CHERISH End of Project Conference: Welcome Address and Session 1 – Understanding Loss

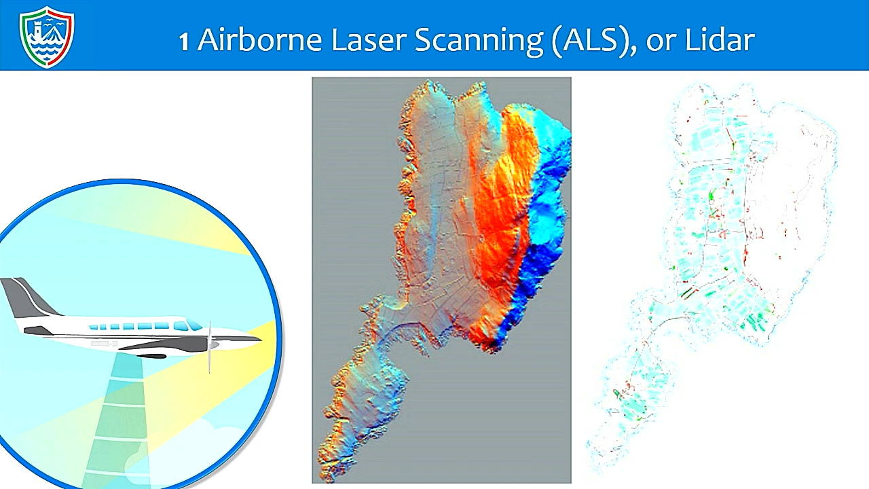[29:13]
travels across the landscape recording tens of thousands of points a second which result in an accurate 3D model of the landscape surface which can be visualised to identify geomorphological and archaeological landscape features and highlight areas of erosion and loss at the coast. Within the project, several areas were recorded using this approach including the same example of Bardsey Island in Wales. And LIDAR is great for covering large areas such as regional and national survey programmes.
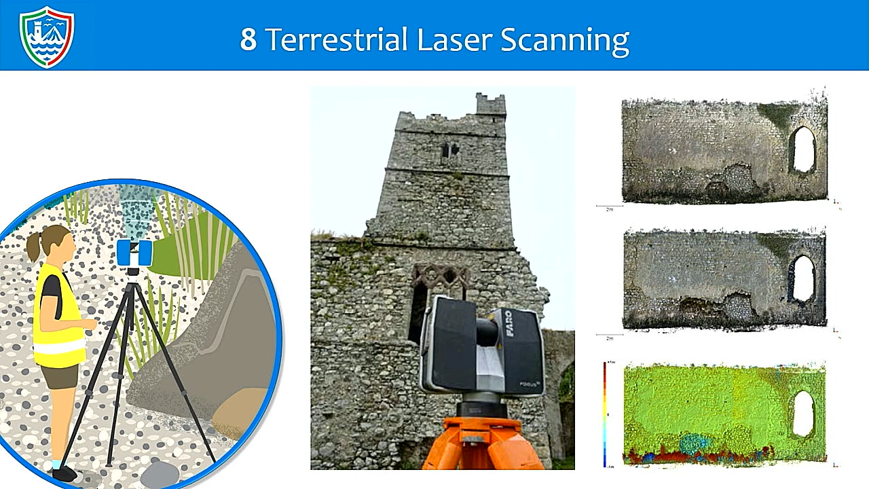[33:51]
And we've highlighted areas where erosion and stone degradation has taken place and conservation probably needs to take place in the near future.
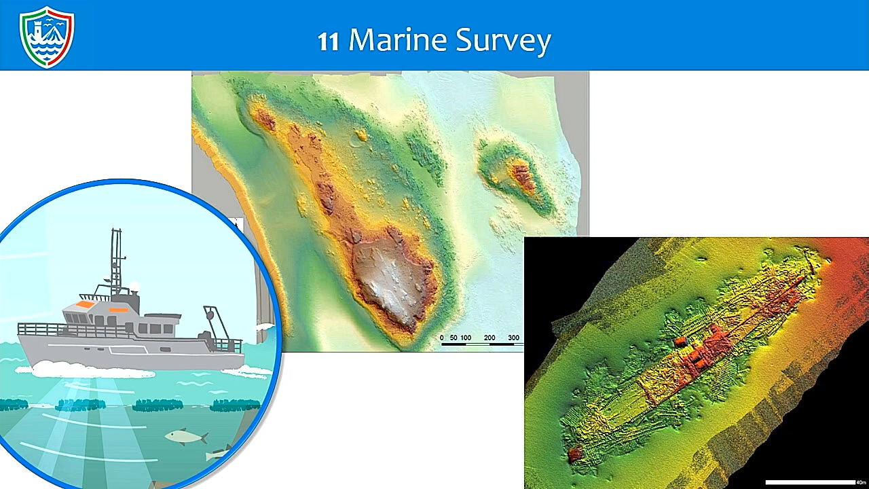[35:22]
on historic shipwrecks such as this example of the Manchester Merchant in Kerry has enabled the development of improved management plans and analysis of wreck deterioration.
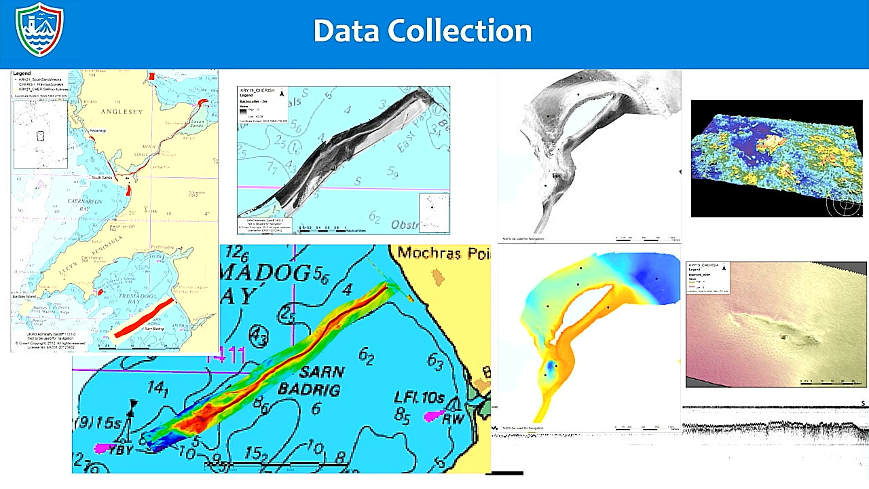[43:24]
We went around Puffin and we were able to take some seabed samples from here and from a number of other places, the Puffin Islands, we looked in detail at some of the shipwrecks in both Ireland and in Wales, and got some really nice images and some high density data from some key signature sites. In the last year we went over to Wales, this would be 2020,
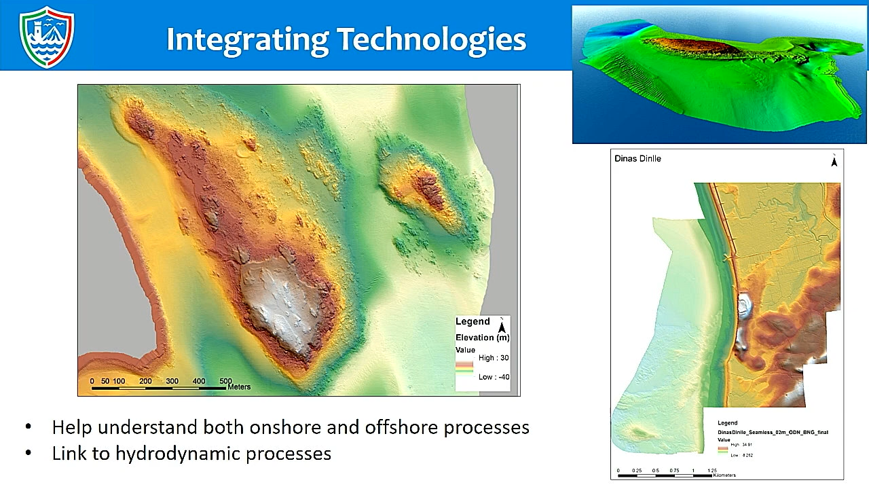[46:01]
and other hydrodynamic processes that could then be impacting the onshore heritage. We were able to repeat that over in Wales, Puffin Island, this is a 3D map of the island. And again, Dynas Dintli in Wales, one of the key signature sites. Shipwrecks were another big area to understand the submerged heritage, and again, some high-resolution images of a number of shipwrecks from both Ireland and Wales.
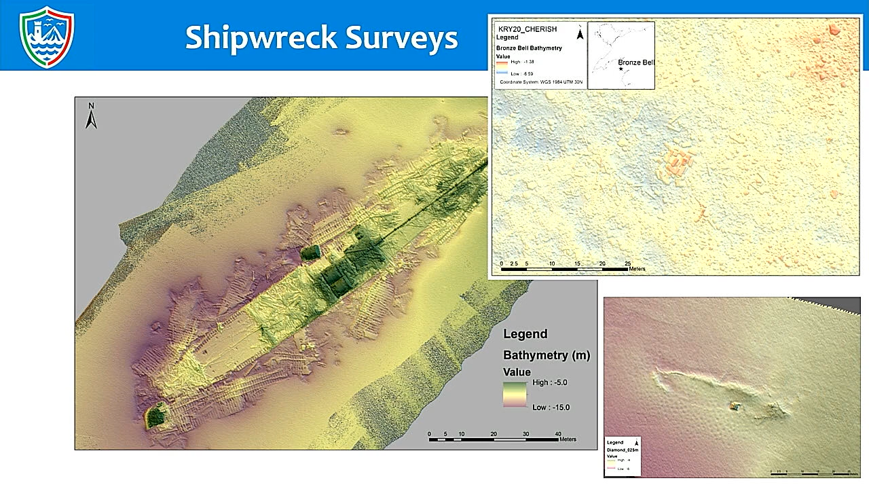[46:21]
And while we were surveying St. Patrick, we were also able to pick up a couple of uncharted wrecks, because we were able to have that complete coverage.
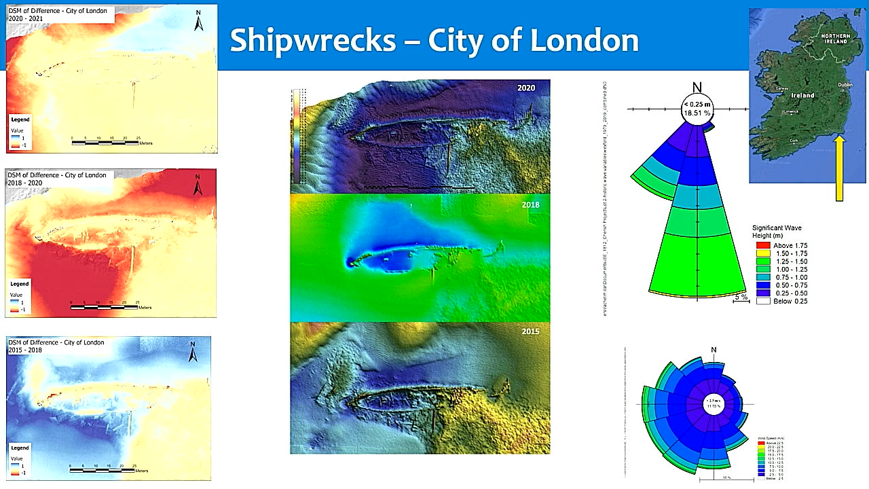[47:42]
So the medium-term look, and we actually even have another survey on it, the medium-to-long-term look is one of erosion, but the actual picture from a year-to-year one is of a highly dynamic environment.
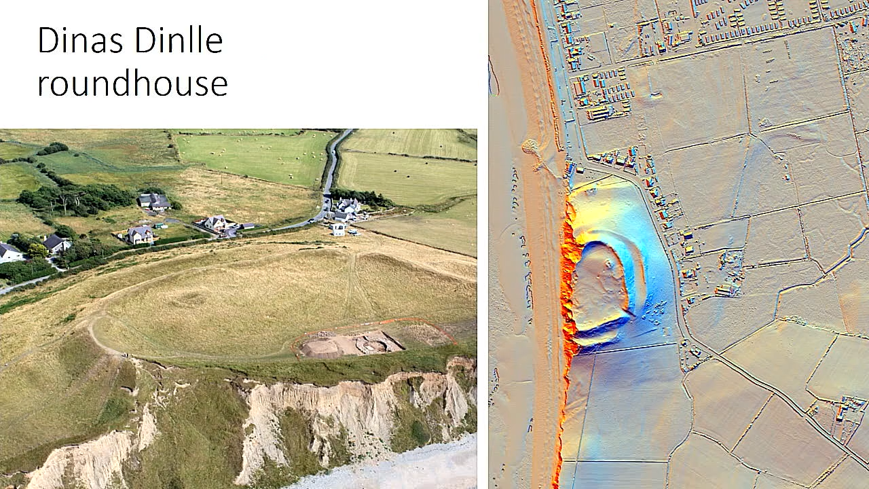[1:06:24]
So I'd like to show you a couple of examples of how we've used this as part of the Cherish toolkit. And the first site that I want to go to is one that we've heard about already a couple of times, and that's Dean Stinsley on the northwest coast of Wales. And as we'll hear about later on today as well, of course there's been a very important excavation occurring at this hill fort as part of the, under the Cherish project. And that exposed a very important roundhouse that's been the subject of a lot of investigation.